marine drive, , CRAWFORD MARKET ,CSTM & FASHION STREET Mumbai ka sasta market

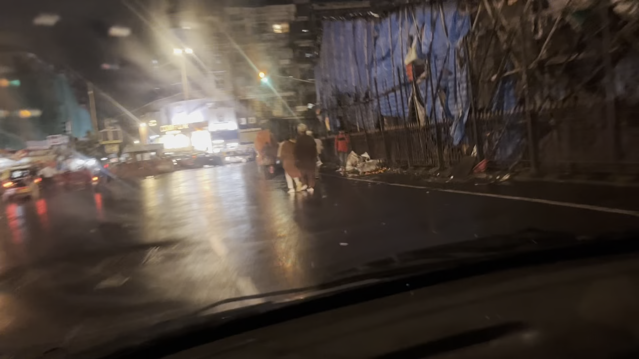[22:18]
इस साइड में जैटी होस्केटल है यह, कॉन सा भी एड़ झेटी होस्केटल है इडर है
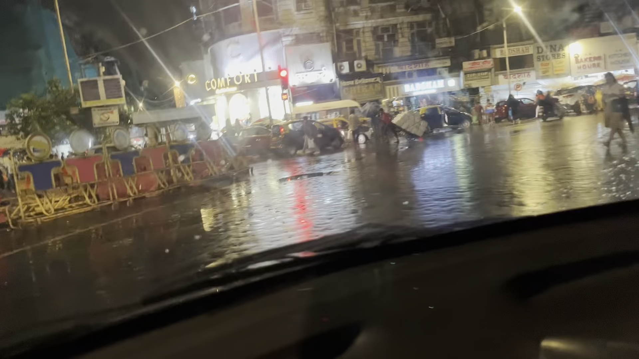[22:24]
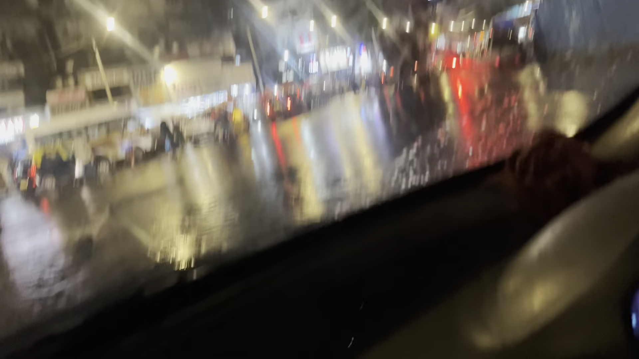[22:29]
तो पेंड्स हमाच के त्राफिक मार्केट और यहां पे सब कुछ सस्ता मिलता है मुंबई मेरे लोकल दुकानों पर माल